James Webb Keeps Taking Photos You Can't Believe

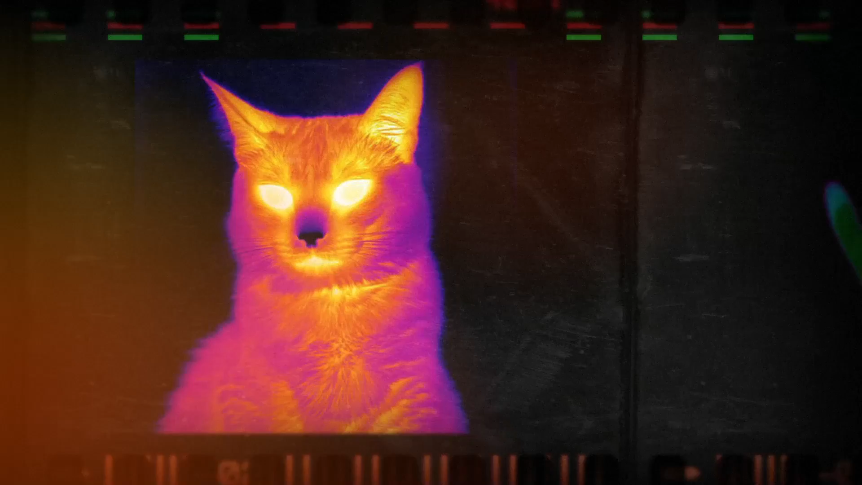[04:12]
As beautiful as the images look, the colors don't match what the human eye would see since our eyes aren't capable of picking up infrared radiation.
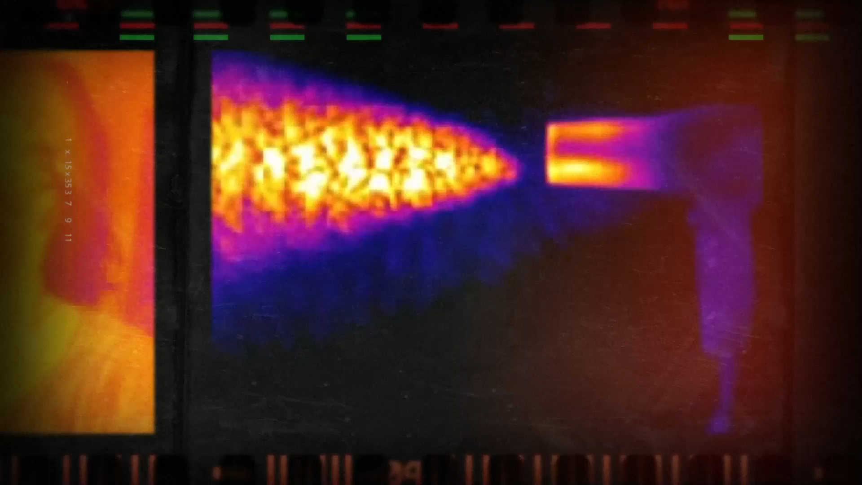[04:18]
What you're seeing is the result of image processors mapping longer infrared wavelengths to the red end of the visible spectrum, and shorter wavelengths towards the blue spectrum.